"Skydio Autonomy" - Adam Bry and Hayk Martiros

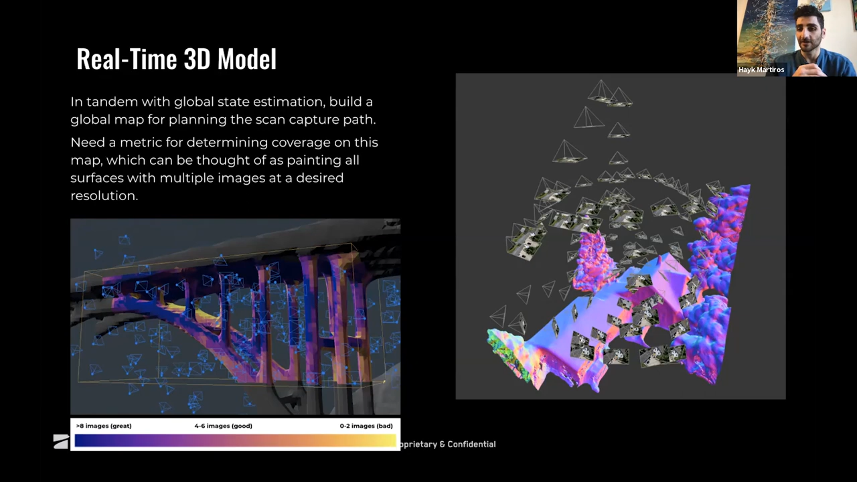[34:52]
an augmented reality as they're flying, because, um, you know, if you're an expert pilot and capturing tens of thousands of photos, it's, it's very difficult to keep in your mind what you've captured already and what you haven't, which is what leads to a lot of the acquisition problems, um, which is the biggest cause of poor 3d models. Um, so on top of these models, we, yeah, we need to plan a path to cover everything. So you can think about this as kind of a, an optimization problem where you're, you're, you're trying to get some metric of coverage. You're trying to optimize this metric of coverage within some bound, right?
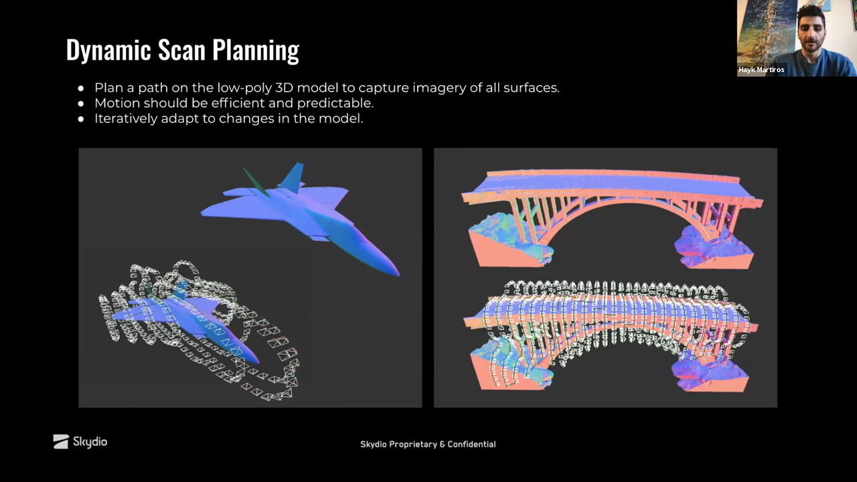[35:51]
I mean, in general, it's, it's a very hard problem to think about it here, but there's a couple of examples of, you know, some, there's a CAD model on the left here of, of some of the capture paths that, that we think make a lot of sense. Um, and click here, there's some real world examples and the crane we saw at the start on the, on the very right. So this is kind of the one type of interesting, uh, capture path that's, that's good for these structures. And it shows why it's really important to have that 3d model. And you can't just, you can't just plan this kind of path without, uh, as a, as a fixed path following GPS waypoints.
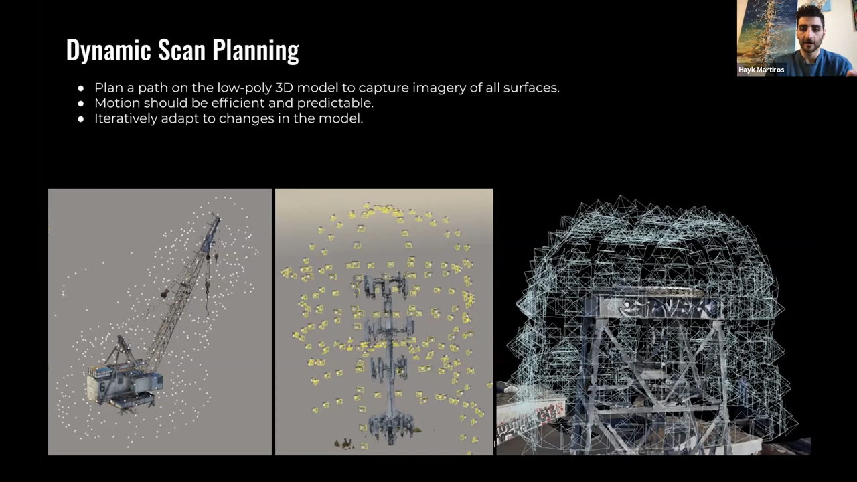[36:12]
Right. Um, so this is an example of exploring this crane.